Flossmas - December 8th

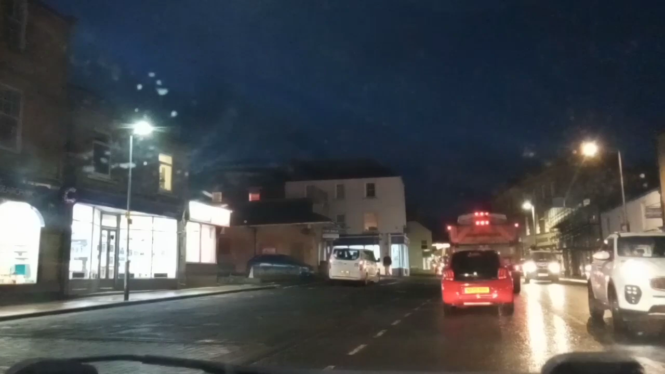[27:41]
just so you're not blocking the road sorry i flashed my big bright lights at you